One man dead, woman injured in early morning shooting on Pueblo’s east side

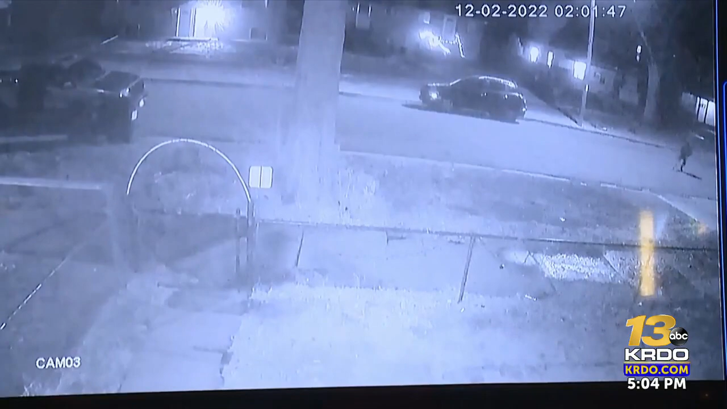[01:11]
You can see a person running from the home where police were gathering evidence just before noon. Then you see the same person run back towards the home again before taking off. Then a second person runs in a driveway and into his backyard a minute later.
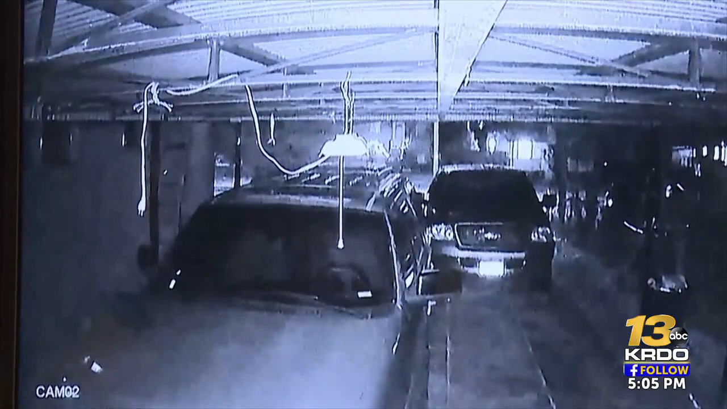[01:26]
It does worry me because if I'm at work at night and this is going on, that puts me in a situation of not knowing what's going around.